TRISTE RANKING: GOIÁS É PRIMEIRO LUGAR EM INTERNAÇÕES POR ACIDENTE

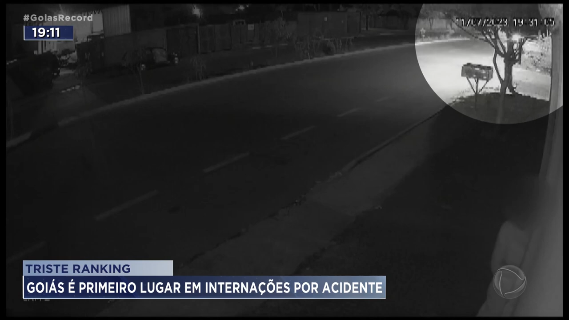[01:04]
Uma motorista em alta velocidade ignorou o sinal de pare e tirou a vida do divino Rosa, de 59 anos.